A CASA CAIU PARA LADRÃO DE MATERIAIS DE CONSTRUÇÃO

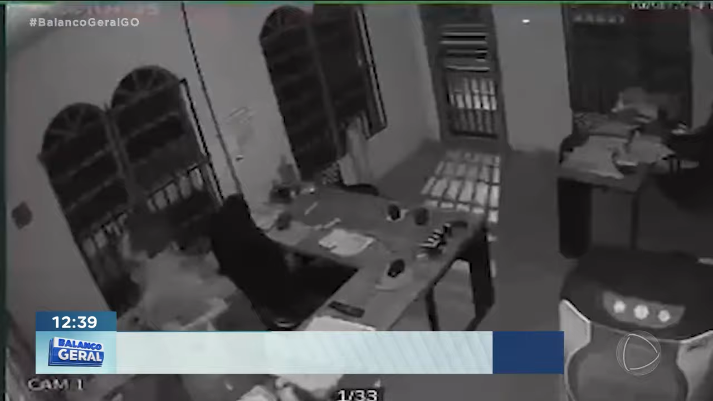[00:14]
A câmera de segurança mostrando o momento que ele entrou aí nessa loja, né?
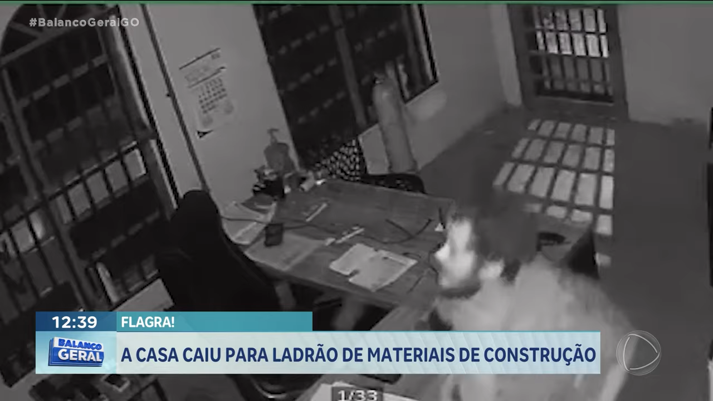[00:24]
Natália, conta pra gente aí como é que o pessoal da Guarda Civil chegou até esse camarada. O pessoal da RUMU tá aqui, vou conversar com o Wagner. Ele tava me contando aqui que só de passagem, aquilo que é registrado, tudo certinho na polícia, esse homem aí tem pelo menos 14, viu, Wagner? Nessa situação, o que aconteceu? O que esse homem tava fazendo? Imagino que a população não aguentava mais, né? Boa tarde. Boa tarde, boa tarde, Luares, todos que nos assistem.